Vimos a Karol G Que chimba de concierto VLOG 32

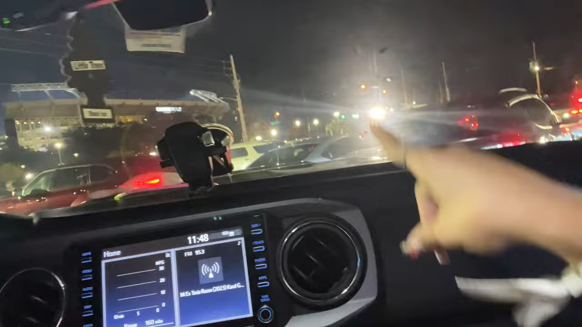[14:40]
El semáforo, familia, no cambia. Se queda verde.
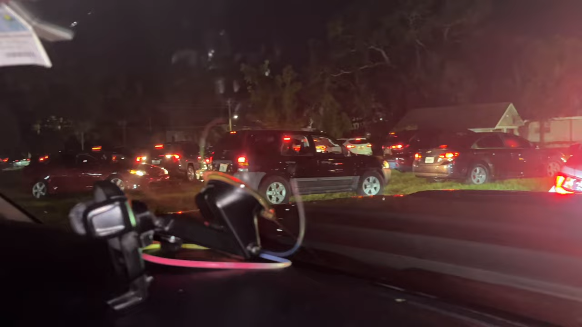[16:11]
Sí, porque es que es demasiado, de verdad, que el tapón es demasiado.